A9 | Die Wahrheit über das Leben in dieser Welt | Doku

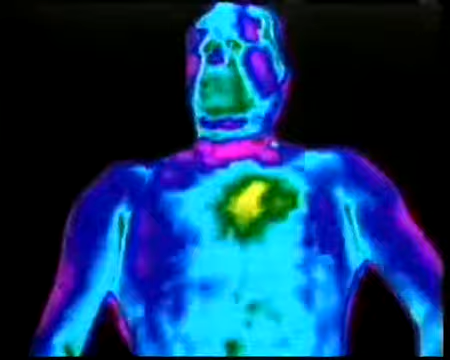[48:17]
Hier sehen Sie Bilder eines nach dem Tod erkaltenden Körpers,
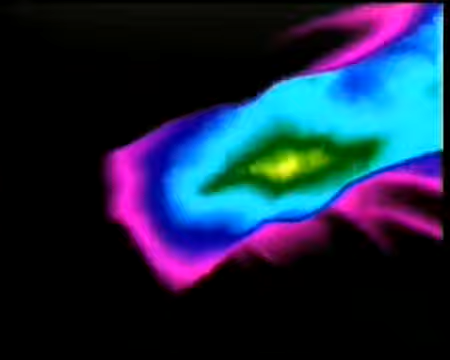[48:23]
aufgenommen mit einer Wärmebildkamera.
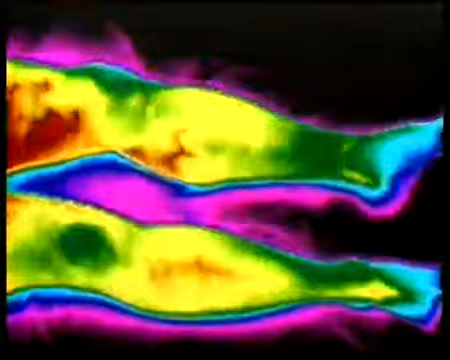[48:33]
Die Körpertemperatur fällt sehr schnell ab nach dem Tod.